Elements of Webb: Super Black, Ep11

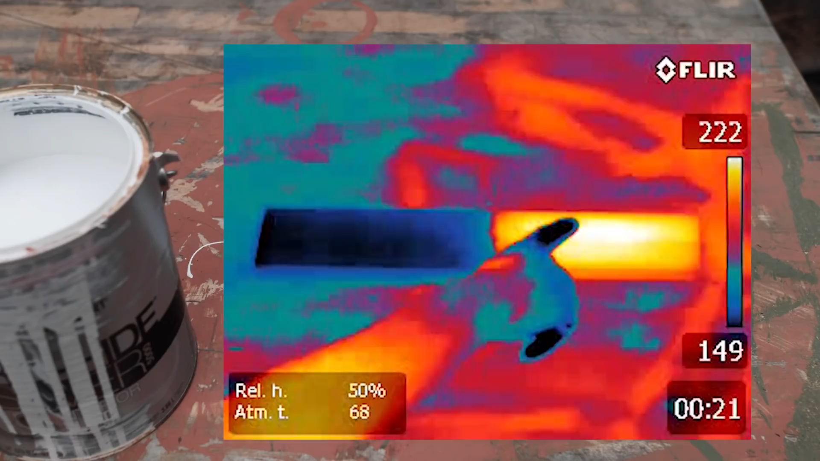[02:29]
And then I went back at night. The black side of the wood is cooler than the side with the white paint. It was acting like a small radiator. So it released its energy from earlier in the day
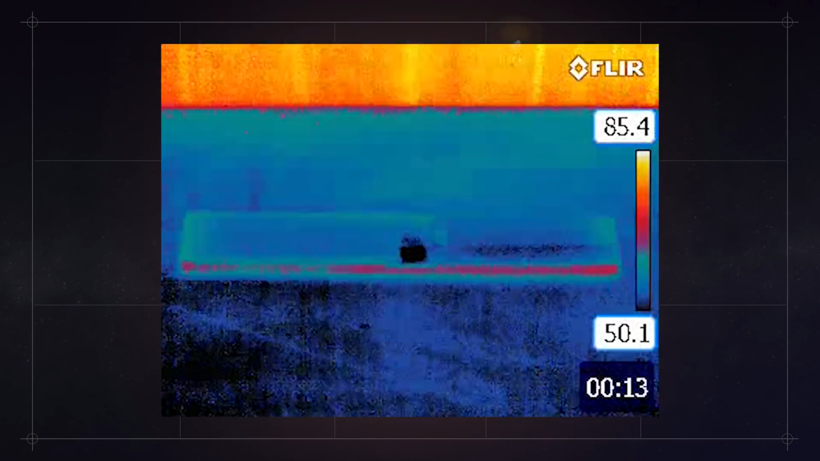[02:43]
more efficiently than the side with the white paint.